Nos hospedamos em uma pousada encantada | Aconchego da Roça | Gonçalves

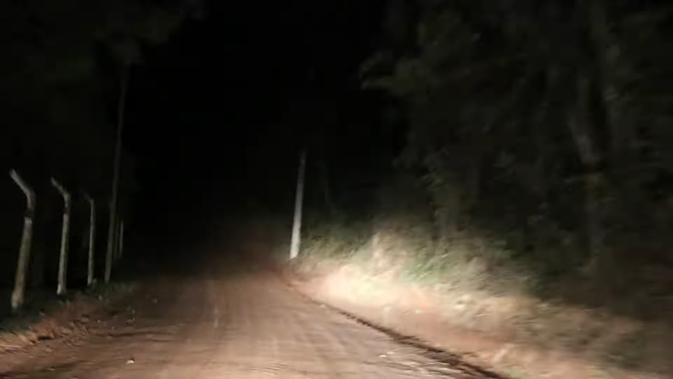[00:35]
Olha aí as imagens da gente passando pelo trecho todinho à noite.